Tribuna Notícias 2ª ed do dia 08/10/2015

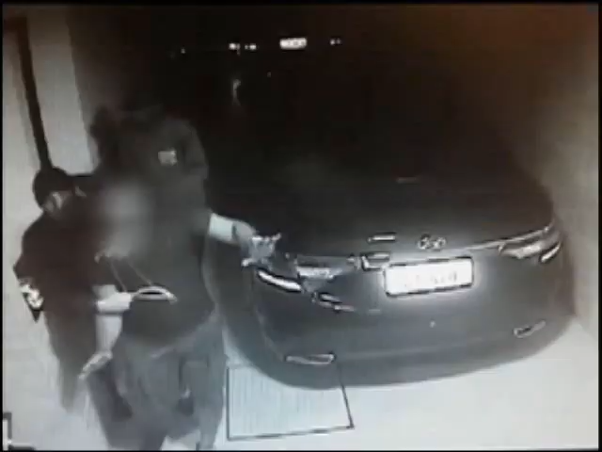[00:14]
Toda a ação durou 10 minutos. Dona de creche é indiciada por maus tratos na serra.
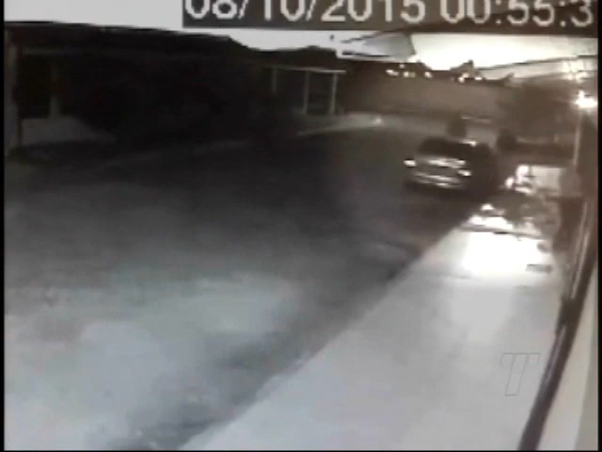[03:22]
Os três criminosos atravessam a rua correndo e chegam em tempo de entrar na residência antes do portão se fechar.
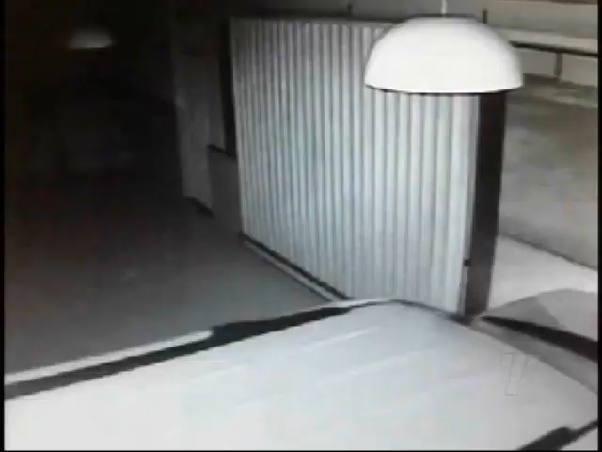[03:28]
Um empresário de 44 anos estaciona o carro na garagem de casa quando é rendido pelos assaltantes.
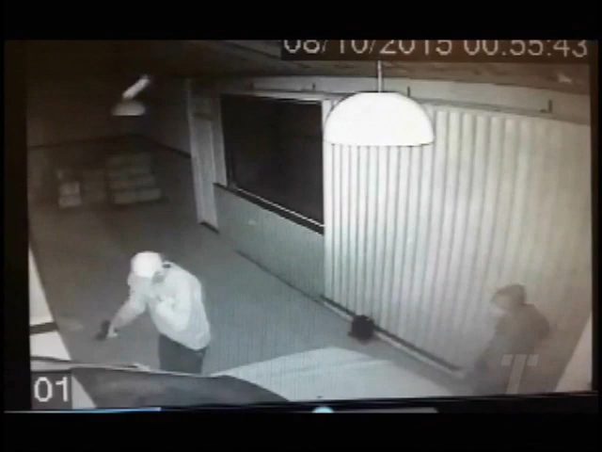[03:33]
Um deles está armado, o outro dá ordem para que a vítima não grite por socorro. Sob a mira da arma, o empresário entrega a chave do carro e, em seguida, é atingido na cabeça com uma chave de grifo.
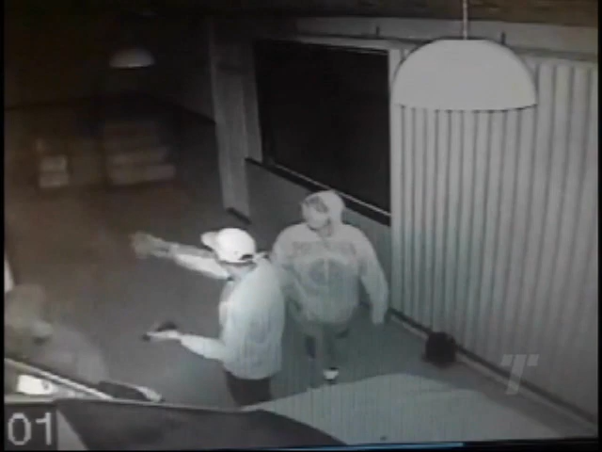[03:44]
Agressão não flagrada pelas câmeras. Logo depois, ele é amarrado e carregado pelos ladrões para dentro de casa, onde foi feito refém, juntamente com a esposa.